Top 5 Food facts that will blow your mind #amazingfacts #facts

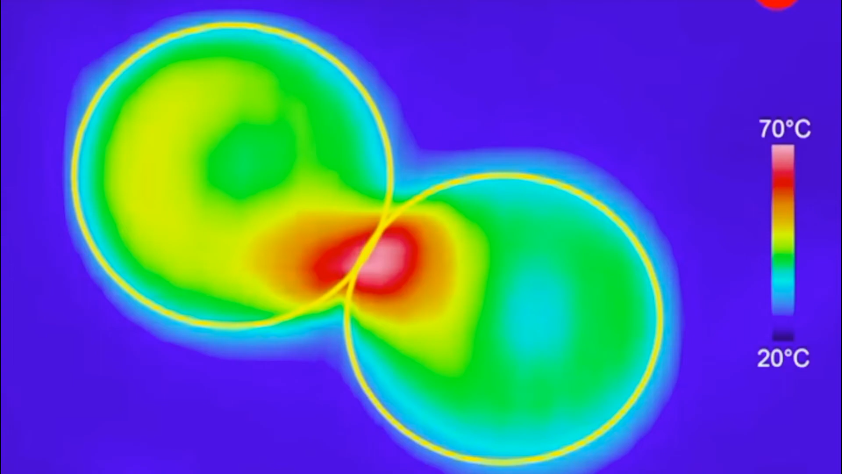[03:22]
On screen: scale top 70°C, scale bottom 20°C
hotter and the electrolytes surrounding them become supercharged forming plasma an ionized or electrically charged gas which bursts in a fireball